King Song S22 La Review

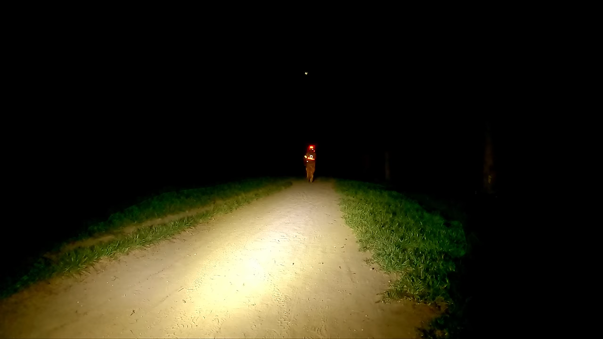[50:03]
17, 18, 19, 20. Alors, je suis à une vingtaine de mètres de la roue avec le phare bien allumé. Ça éblouit quand même. Hein. Hop.